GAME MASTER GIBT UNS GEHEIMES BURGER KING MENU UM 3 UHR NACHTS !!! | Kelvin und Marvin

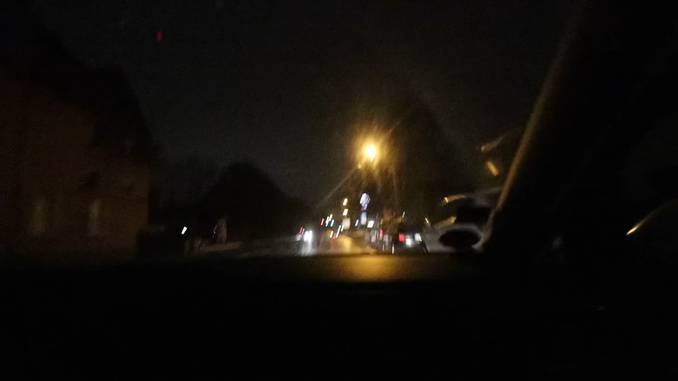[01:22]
So, da vorne ist Burger King, Leute. Ihr seht das. Ein paar Autos sind da noch. Es ist ja Wochenende. Hier sind vielleicht ein paar Leute noch da.